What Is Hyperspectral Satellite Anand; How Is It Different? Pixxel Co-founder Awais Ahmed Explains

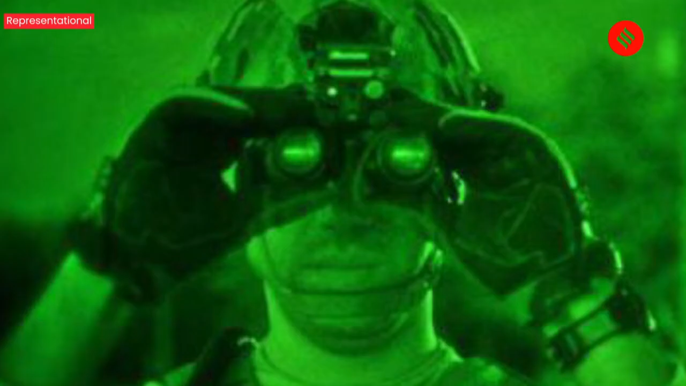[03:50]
You might have seen in shows or movies where in the night when the army have to see what's there and they have to detect heat signatures of someone, they use these night vision goggles.